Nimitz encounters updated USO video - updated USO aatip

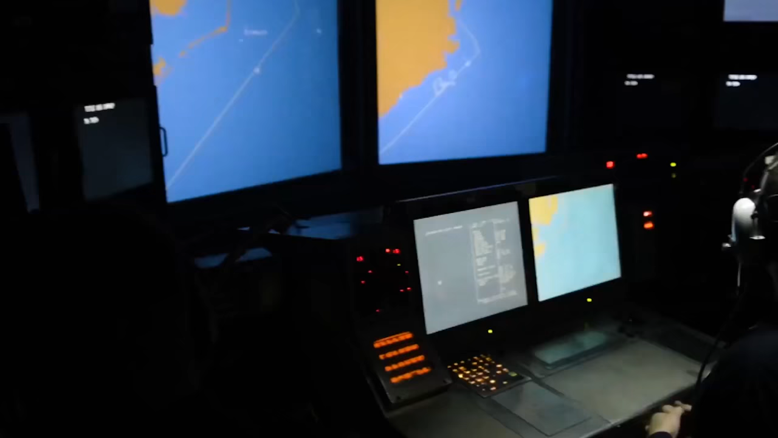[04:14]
from her sophisticated Aegis radar screens.
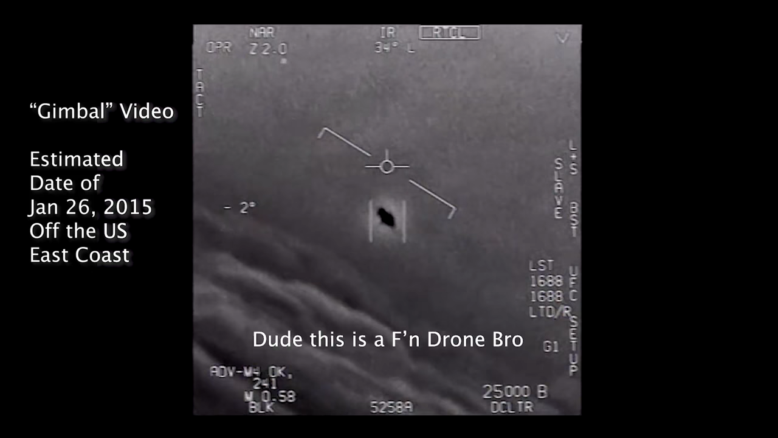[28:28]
Yeah, this is fucking going on, bro. There's a whole fleet of them. Look on the ASA.